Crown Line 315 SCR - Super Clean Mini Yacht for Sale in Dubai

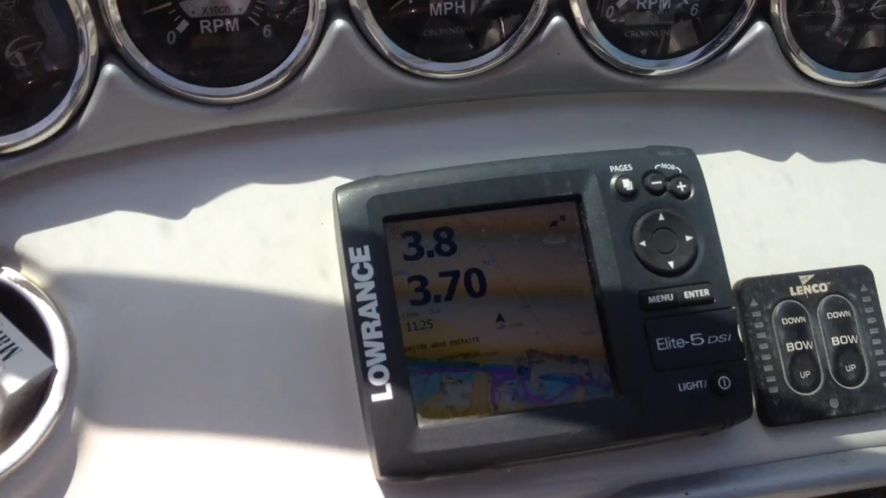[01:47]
Fish finder Fish finder combo Fish finder and GPS With GCC map With deep scan imaging